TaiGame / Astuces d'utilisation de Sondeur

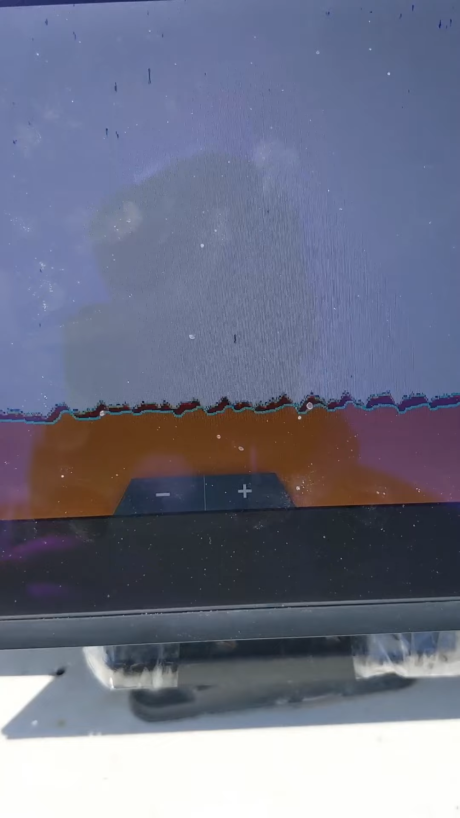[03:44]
ها على خاوتنا كش ما نحكموا انا نقول لكم ان شاء الله كيما قلت لكم لافاس شويه تخربيش فيها
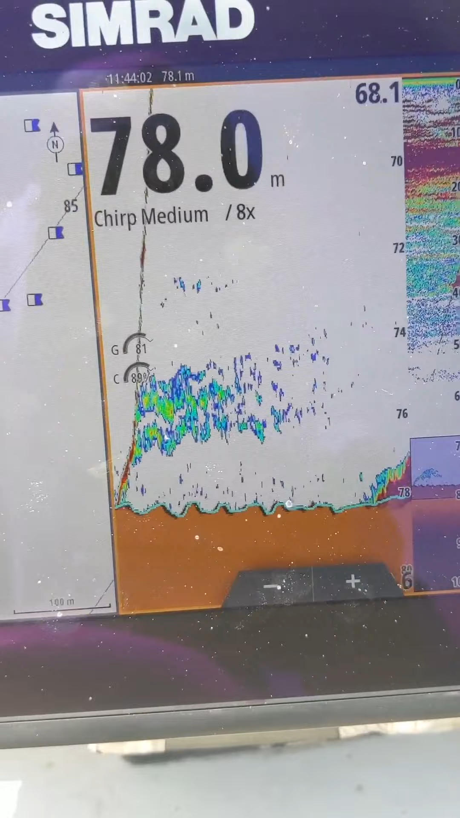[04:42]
فوالا لي كوتات خويا موح رانا نشوفو شنو لا باجو ولا باقر.
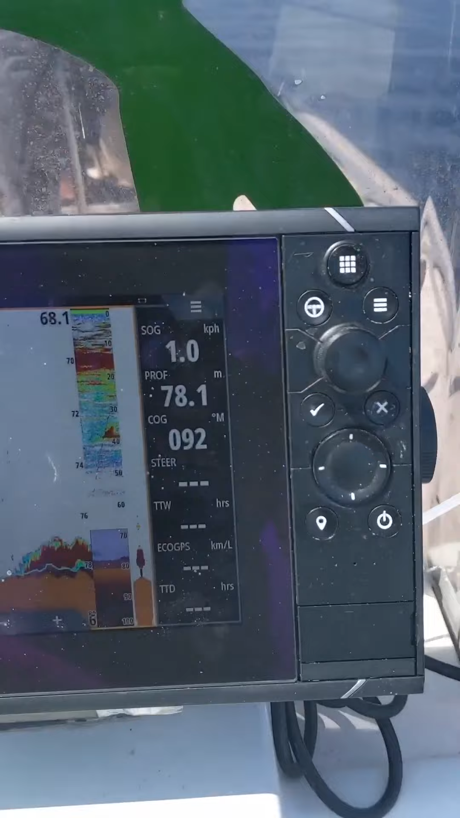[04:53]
On screen: depth 78.1 m, speed 1.0 km/h
هاي ديتيكسيون هنا شوفي وصل لافاز ظهرت تيمفتيت باطات هاي خاوتنا فاز فاز فاز
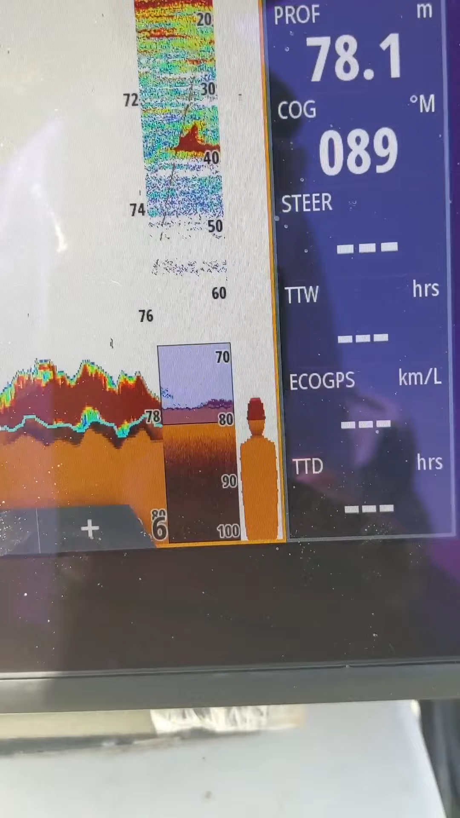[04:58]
On screen: depth 78.1 m
نكبر لكم لاخر باش تشوفوه هاي ليك كامل فاز.
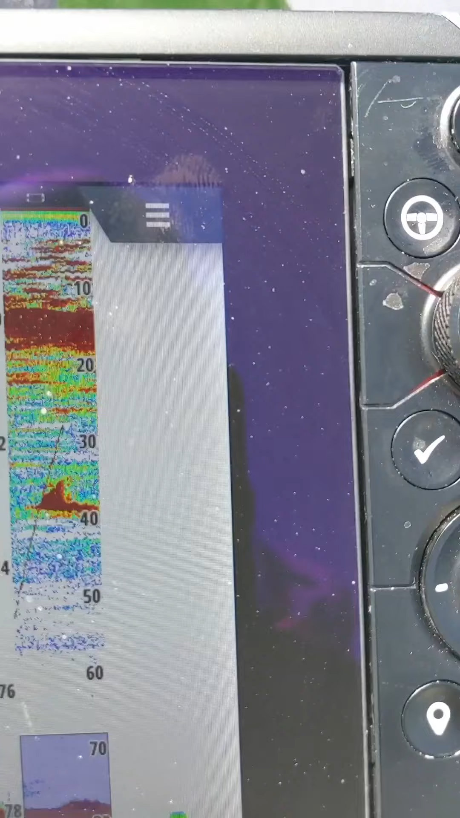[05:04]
شوف واش خرج هنايا دوك عادي طري سانتيريسون عادي واش نديرو لها حنايا نديرو هكذا بليس فوقها فوالا.
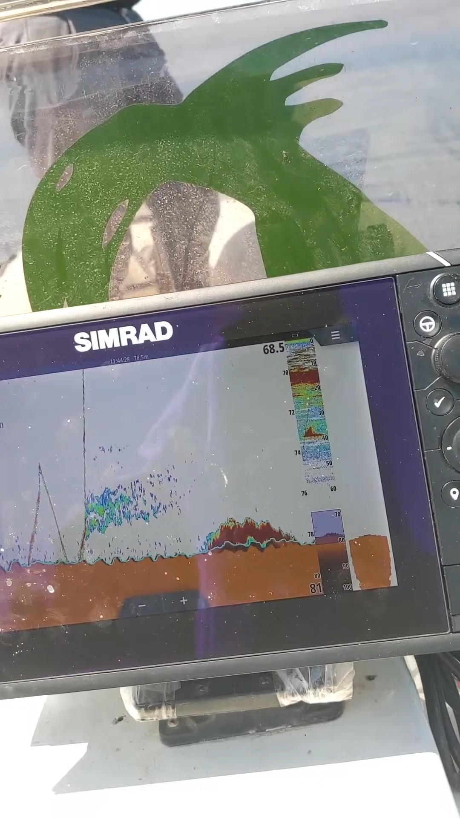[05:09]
وانت واش جبت لنا موح؟
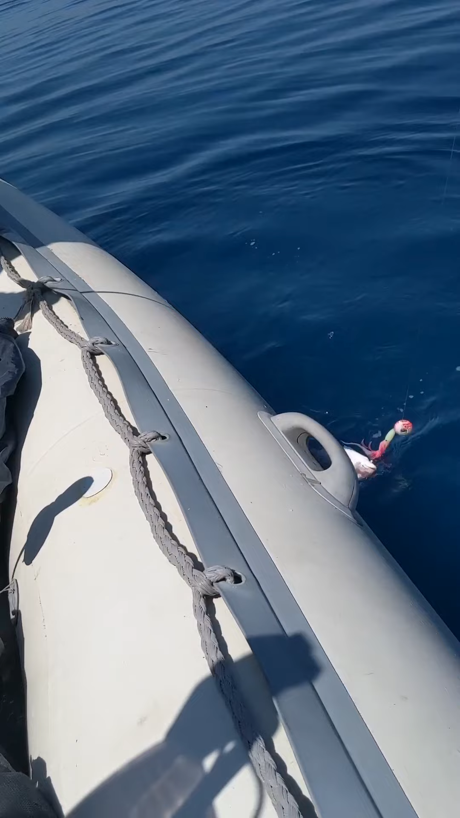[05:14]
راه هنايا باقر هايل.
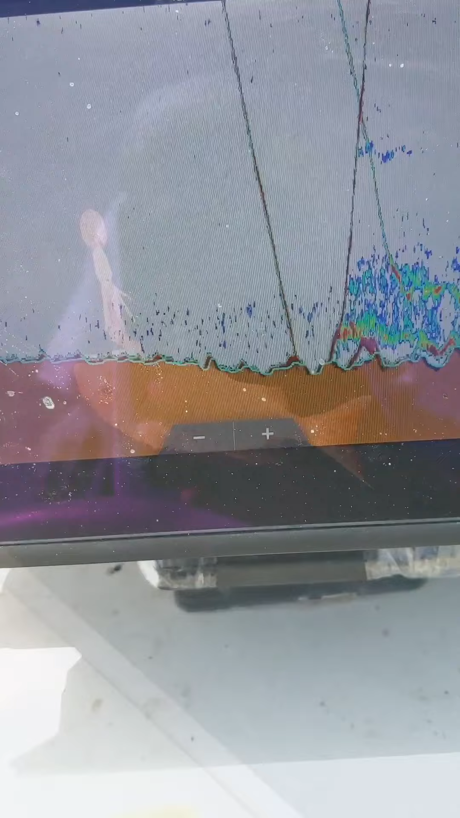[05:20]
لا قوتنا ها توجور لافاس كيما راكو تشوفو 77 متر.
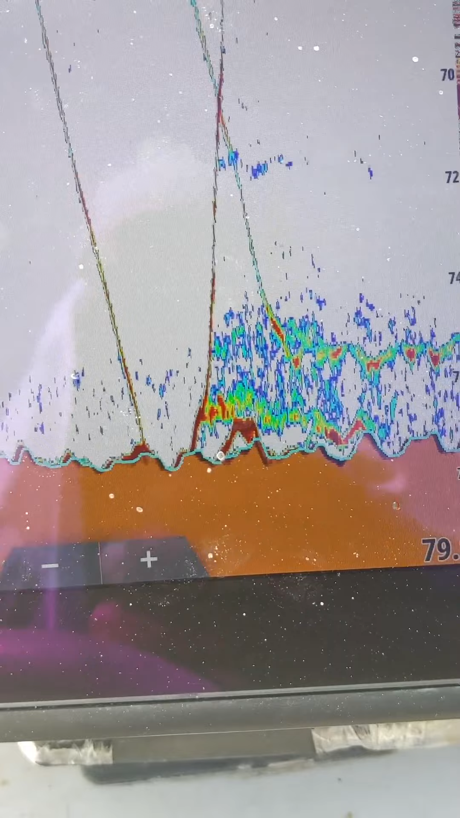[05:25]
شوفو وين رفد موح هايلك او الكومبا كي تصرا هكذا خلوطة كبيرة في لي كومبا فاز.
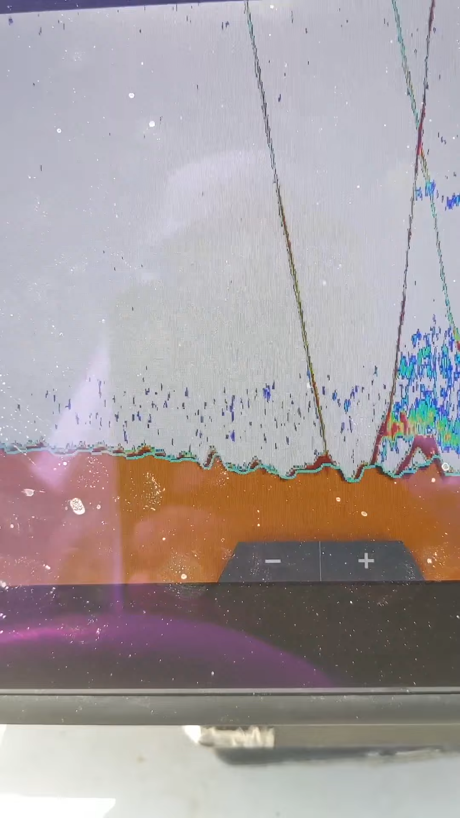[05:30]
انا نديري فيو ونحوسو وين لقاو سينيال نرمو بحر ميت اليوم.
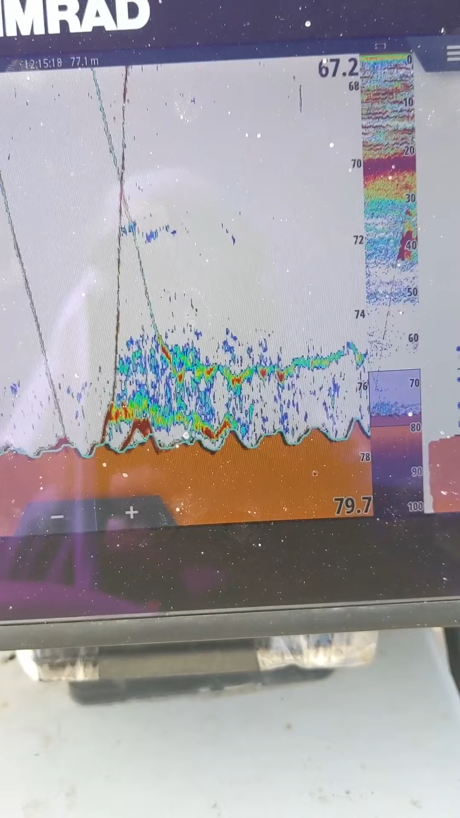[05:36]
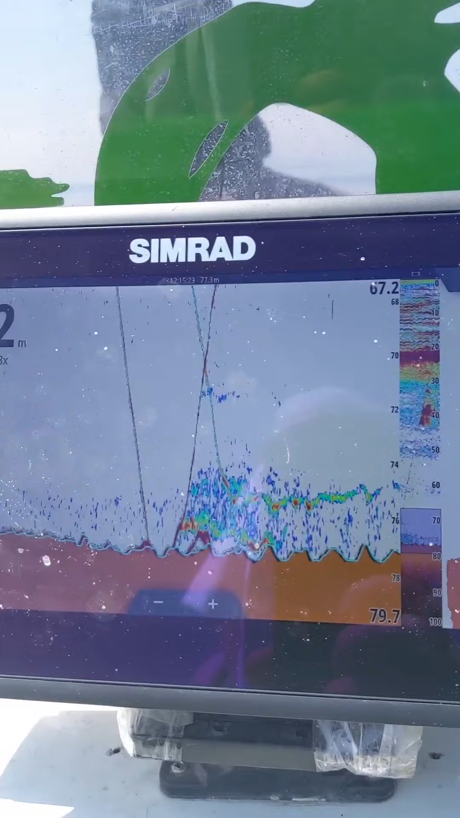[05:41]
وين نلقاو انا نمشيو بالعقل نصونديو وين نلقاو سينيال شباب نحبسو ونرمولو نجيبو ديك الباكر داك الباجو قسويلها ما شاء الله خير من والو.
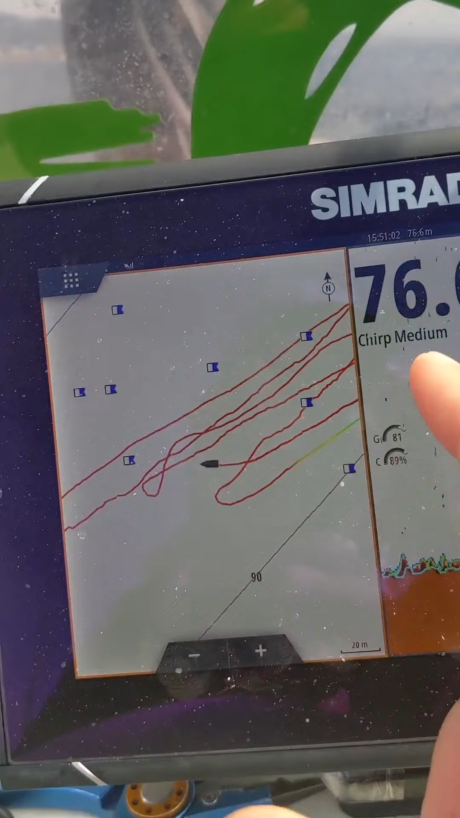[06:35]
On screen: depth 76.6 m
بالنور عايدة تهبط رانا نديريفيو على الحجر تاعنا هاي ليك هكذايا ها فلافاز الباقر باجو قبيله ما درنا حبه شابون صغيره كون كاش حجره صغيره. ها تشوف غير النش هكذايا غير كميه هكذايا ساسيفي باش تعرف بلي بلاد الباقر والباجو.
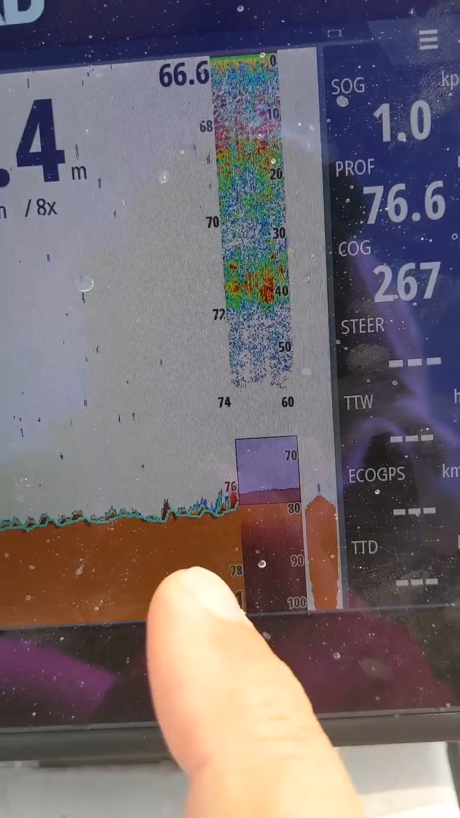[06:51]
ودرنا يعني كسره شابه لا اله الا الله محمد رسول الله.